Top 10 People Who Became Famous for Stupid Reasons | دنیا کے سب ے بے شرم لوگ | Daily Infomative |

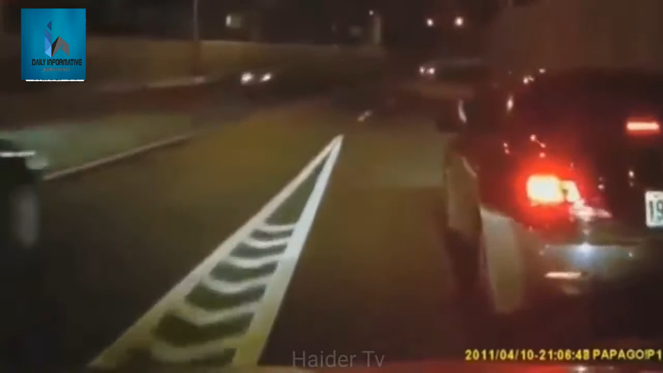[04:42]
باہر نکلا اور تسلحی سے اس کے سامنے کھڑا ہو گیا اور کافی دیر تک پچھلے ڈرائیور کو گسی سے دیکھتا